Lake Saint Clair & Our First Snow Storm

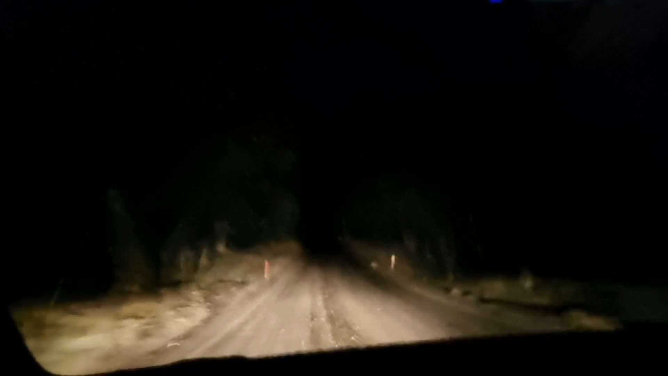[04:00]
Can you believe me son? No, nobody told us this. Yeah, unfinished highway between Lake St. Clair and Launceston. Let us see what the sign says. Turn back. It's a warning sign. It's a warning us. Drive carefully. Gravel road. Surface conditions change often.
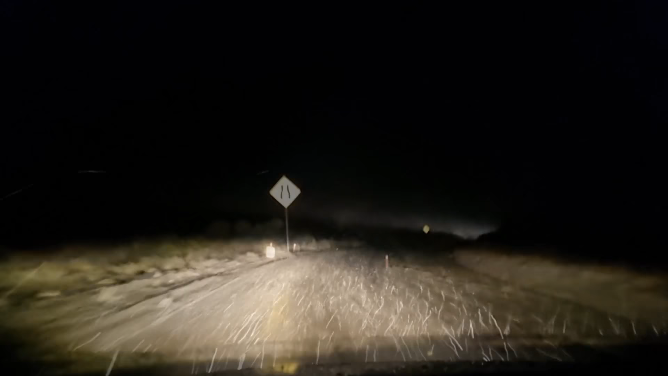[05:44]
Remember? Yeah. Yeah. Let's see. It's one degree outside. That's one degree Celsius. Wow.
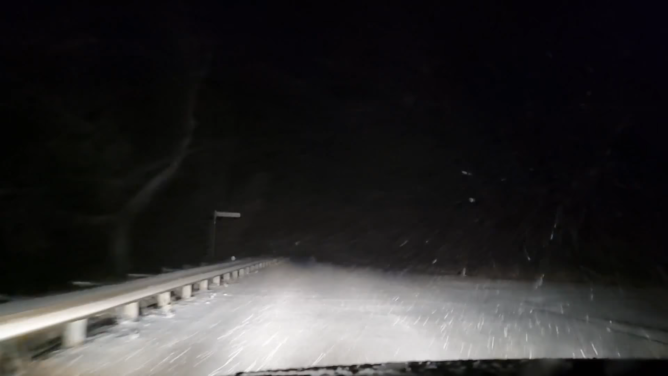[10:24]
many we've seen an hour and we're still over an hour out of Launceston and we're going a lot slower than the speed limit and we're going a lot slower than the speed limit so it'll be a bit of a thing mark for us but as long as we get there safely it's all good probably the scariest experience we've had so far in our travels